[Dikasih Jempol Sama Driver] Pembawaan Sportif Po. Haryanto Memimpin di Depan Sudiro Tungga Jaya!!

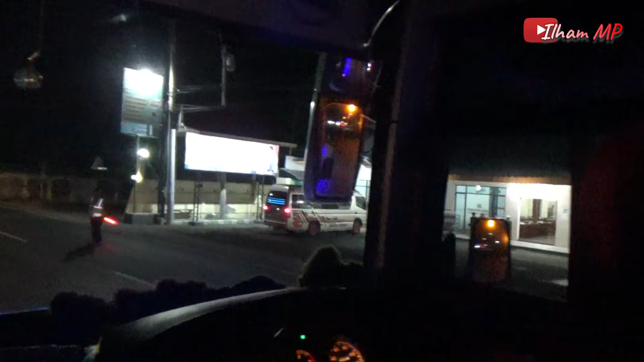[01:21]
Oke, kawan-kawan, sekarang sudah sampai di rumah makan Kedung Rosso, dan yang saya kaget ini Cina ngapain di sini?
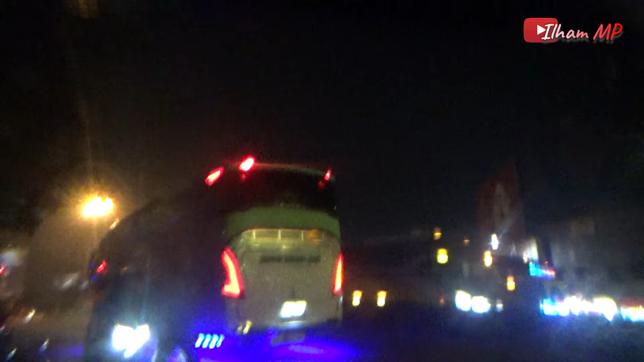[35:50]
Dan di sana ada Cipto GM Madura Jakarta.